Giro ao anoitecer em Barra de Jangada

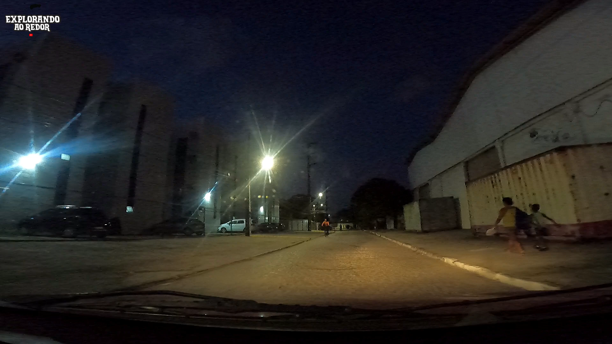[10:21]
E agora saindo da Capitão Médico Osias Ribeiro, entrando aqui na rua Campo Grande. E aqui é como se fosse uma divisa, né, de Barra de Jangada e Candeias.
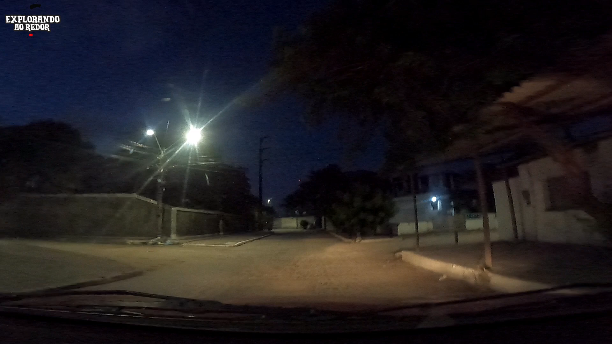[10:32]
A gente vai deixando Barra de Jangada para trás e seguindo aí, entrando aí no bairro de Candeias. E por aqui o calçamento é mais complicado de andar de carro, e com a pouca luminosidade a câmera não tem a total potência do seu estabilizador eletrônico, né? Ela precisa de luz para poder estabilizar a imagem. Aí vocês vão ver mais um pouquinho aí a imagem tremida, mas é por conta da falta de luz, né? Por conta do horário.
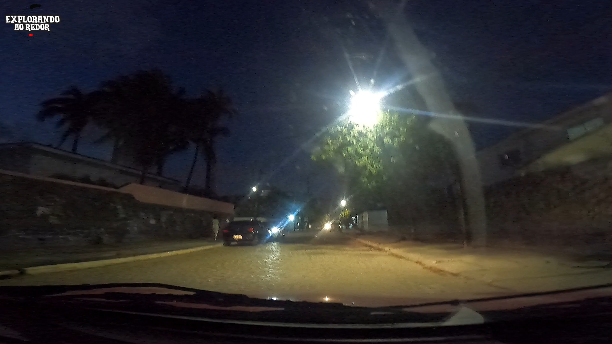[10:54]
Mas mesmo assim ainda tá aceitável, tá aceitável a imagem. É só até ali na frente. Logo logo a gente já volta pro asfalto liso aí e a imagem fica novamente estabilizada, filé. Primeira de luz para vocês assistirem o vídeo. Olha o gatinho aí na frente. Tá da frente, gato?
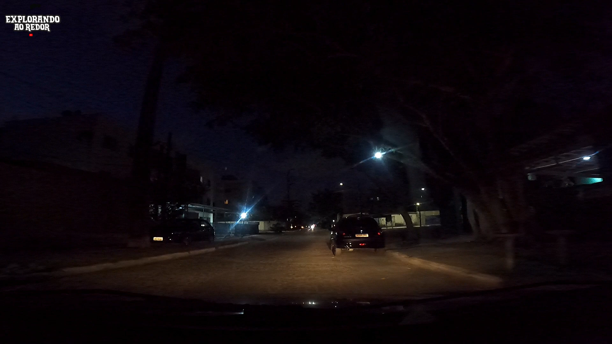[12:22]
E essa aí na frente é a rua da Árvore de Candeias. E o cara colocou na esquina uma feirinha, né?
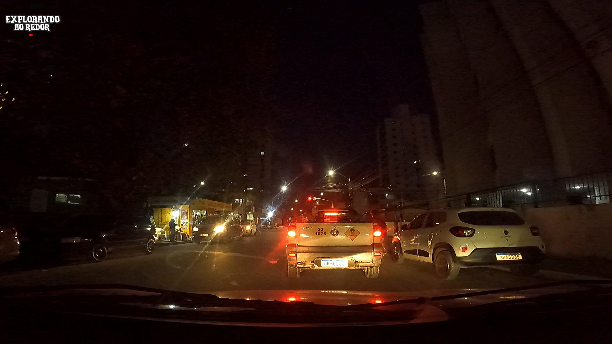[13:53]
E esse sinal fica aí na Avenida Presidente Castelo Branco, ali à nossa esquerda, na esquina tem a Padaria Santo Cristo. Para quem segue em frente vai chegar na Bernardo Vieira de Melo e na Praia de Candeias, na beira da praia. Mas a gente vai entrando aqui à nossa direita, vamos em direção aí à Barra de Jangada, pegando aqui a Avenida Presidente Castelo Branco, bairro de Candeias, já botando os Guararapes, Pernambuco.
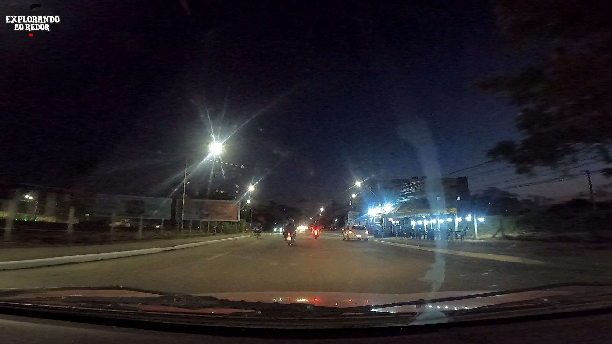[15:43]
Esse trailer deve ter aí 6 meses. Menos de um ano tem. Menos de um ano, toda certeza. Eram 2, ficou só 1. Mas todos os dias eu passo por aqui, mais ou menos esse horário. E ele tá sempre aí abrindo, né?
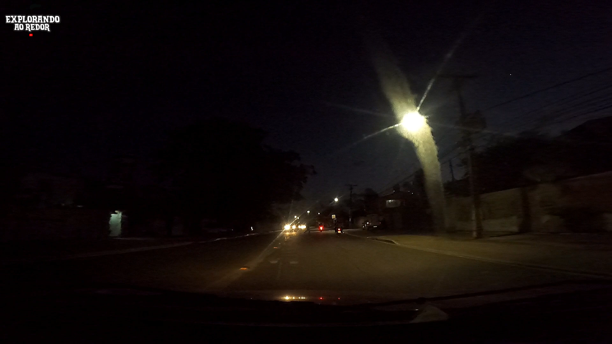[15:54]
É uma opção aí de lanche para quem gosta de comer aí durante a noite e a madrugada. Eu creio que ele fica aberto até tarde da noite. Eu nunca passei tarde da noite aqui para te dizer com certeza. E também nem tem nenhuma faixa, nem placa mostrando o horário. Mas deve ser isso mais ou menos. E a gente tá fazendo aqui a curva do Bacenome. Bacenome, esse verde aqui é a nossa direita. E a gente faz essa curvinha aqui, ó.
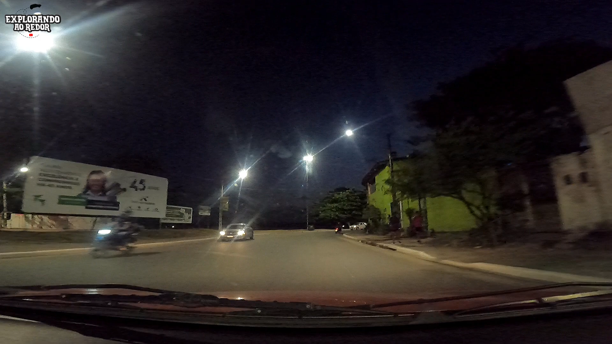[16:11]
Praia de Praia de Barra de Jangada fica ali na frente. A gente faz essa curva em forma de S para pegar a rua Padre Nestor de Alencar.
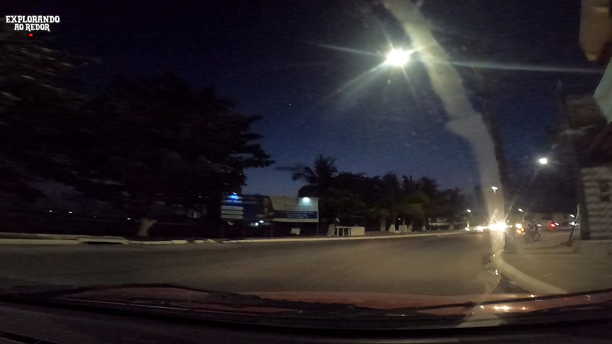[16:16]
Para quem segue em frente, quando faz a curva, vai em direção ali ao conjunto residencial Praia do Sol,
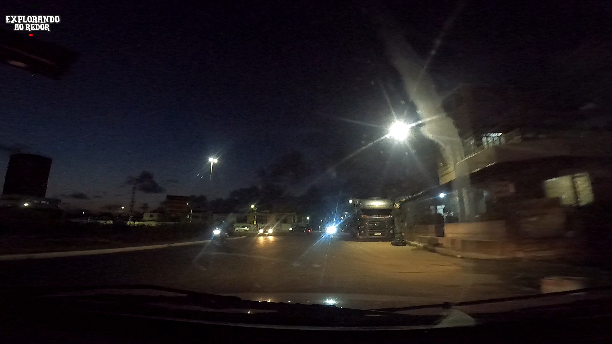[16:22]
vai sair bem do lado do Cavaleiro Express, supermercado novo que tem ali no conjunto residencial Praia do Sol. E já na Padre Nestor de Alencar, que é a orla de Barra de Jangada, a gente tem esse belo areal aqui à nossa esquerda, né? E vamos lá, vamos seguindo aí em direção à Estrada de Cucurana. Atenção, prefeito, a gente precisa aqui, ó, de um sinal para pedestre ou uma rotatória.
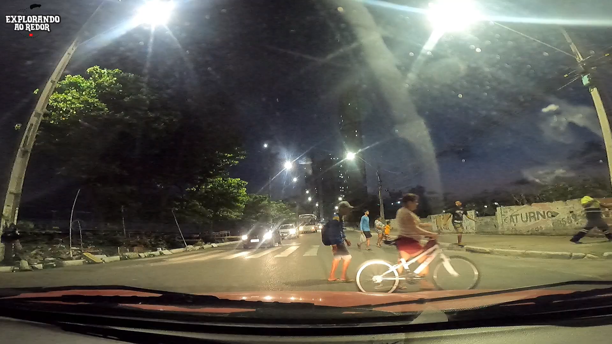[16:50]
Acho que o ideal seria uma rotatória com faixa de pedestre, tudo certinho, né, que o trânsito continuaria fluindo aqui nesse local.
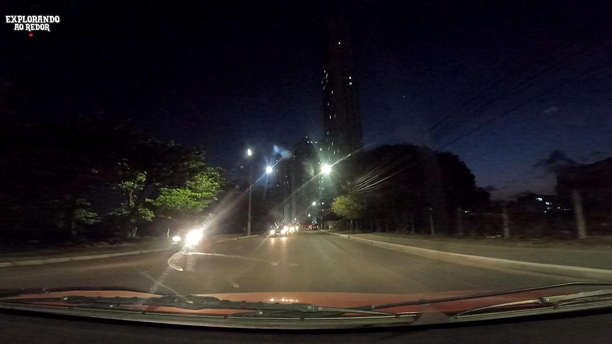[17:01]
Não só nesse local, como ali na frente, né, entre a estrada de Cucurana, porque aquilo ali é um Deus nos acuda, né? Porque para quem vai daqui para lá, pode entrar na estrada de Cucurana ou seguir em frente em direção à Ponte do Paiva. Mas para quem vem da estrada, para quem vem da Ponte do Paiva, não tem como entrar na estrada de Cucurana. Então o pessoal fica fazendo ali umas conversões, umas paradas loucas ali. Uma hora ou outra pode acontecer alguma coisa de ruim, alguma tragédia, algum acidente grave. Então ainda dá tempo de prevenir e colocar ali uma rotatória. Acho que seria ideal uma rotatória, porque aí o trânsito continuaria fluindo.